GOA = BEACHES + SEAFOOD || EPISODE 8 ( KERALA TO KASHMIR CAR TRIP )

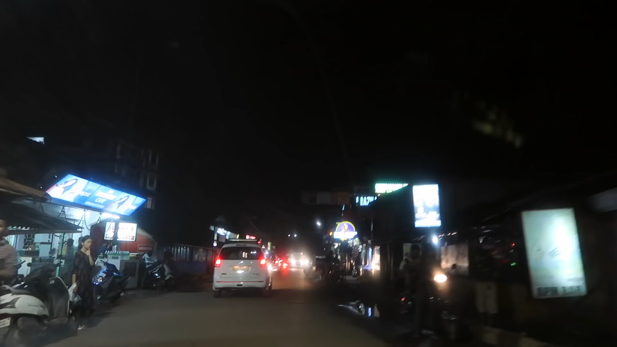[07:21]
സിറ്റിയിൽ നിറച്ച ആൾക്കാരാട്ടോ, ഗോവ സിറ്റിയില് പല പല സ്റ്റേറ്റ്സ് എന്നുള്ളവരും എല്ലാ കൾച്ചേഴ്സിന്റെ ഒരു മിക്സ് ആണ്.
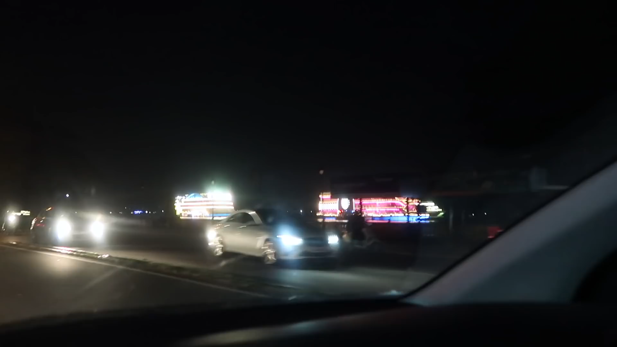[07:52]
ഇതില് ഫുൾ ലൈറ്റിംഗ് ആയിട്ട് കസീനോസ് ആണ് ഈ കാണുന്നത്.